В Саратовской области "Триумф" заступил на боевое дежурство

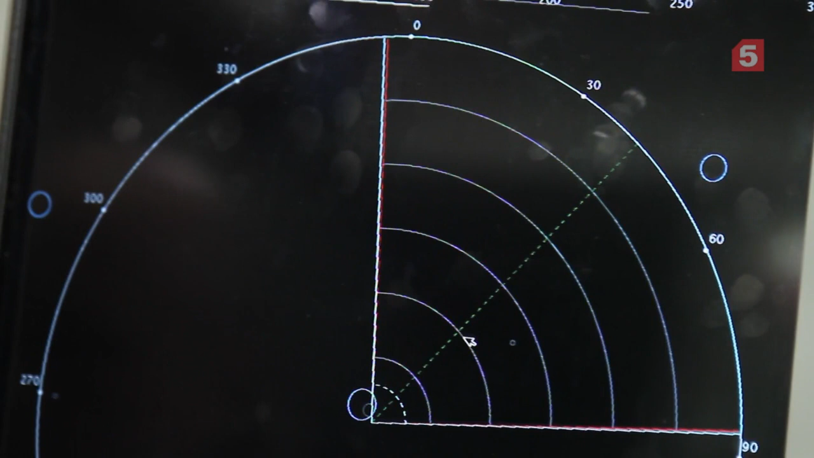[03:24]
Есть 57-я. 57-ю на точное сопровождение. 57-я на точное сопровождение.